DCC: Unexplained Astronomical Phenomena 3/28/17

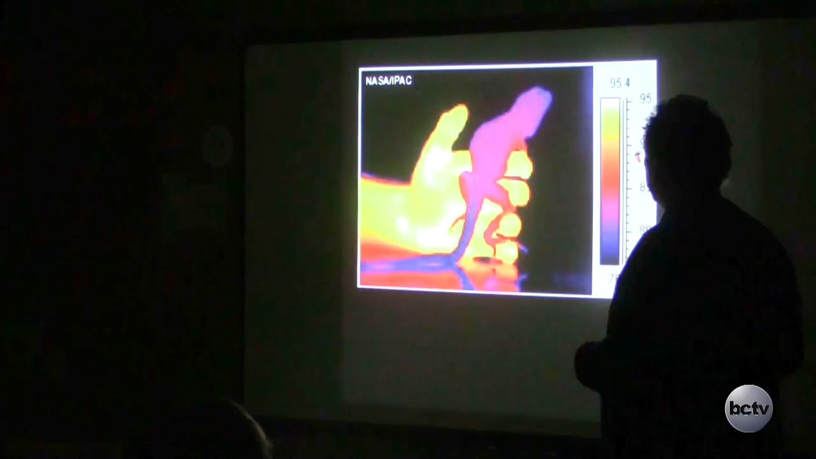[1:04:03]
To give you an example of what this looks like, somebody mentioned that the cousins of these guys run across the roads maybe about this time of year.